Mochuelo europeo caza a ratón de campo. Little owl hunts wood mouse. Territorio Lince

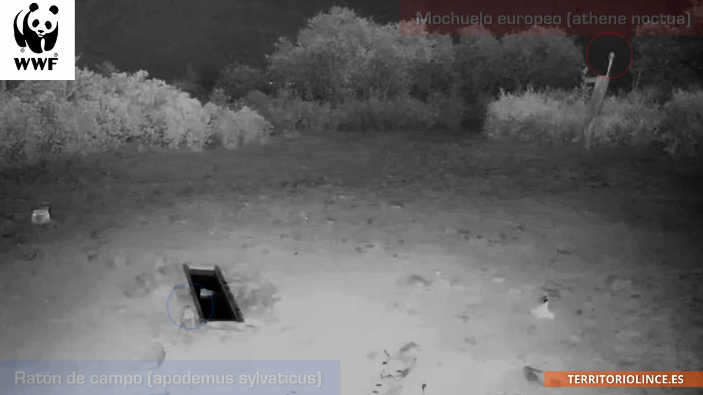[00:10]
Sin percatarse de ello, un ratón de campo se acerca al bebedero. Ahora somos testigos de una escena de caza exitosa.